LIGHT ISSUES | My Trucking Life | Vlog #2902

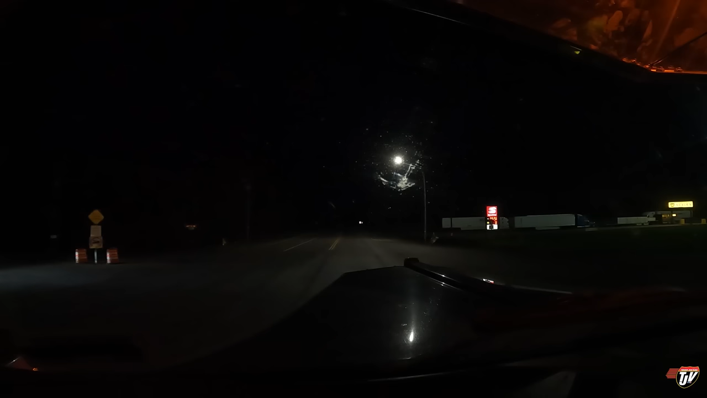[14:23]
We're at Olson's truck stop near Monticello, Minnesota. I don't know if we're gonna find parking in here. I've never seen it so full. I was hoping to park here for tonight. It's about an hour to our destination from here.
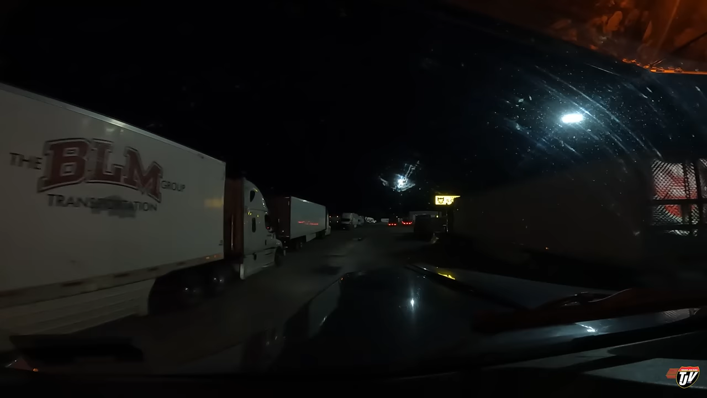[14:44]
I can make it there tonight. It's just, I thought there was a better chance of finding parking here than there. Shakopee doesn't really have a lot of truck parking. It looks like no one has a lot of truck parking. Yikes. Well,
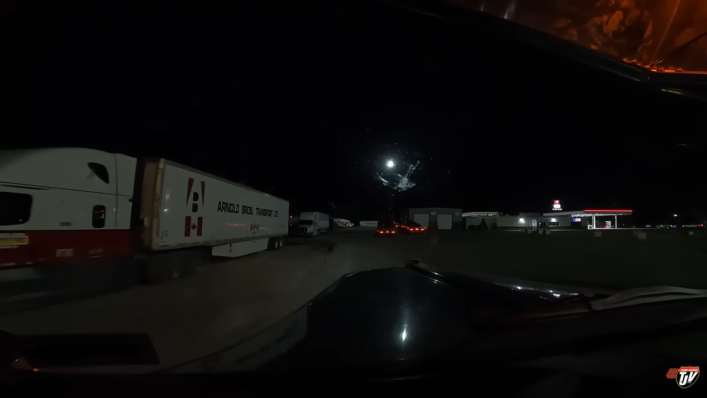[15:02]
this used to be like a guaranteed parking spot. Not anymore, apparently.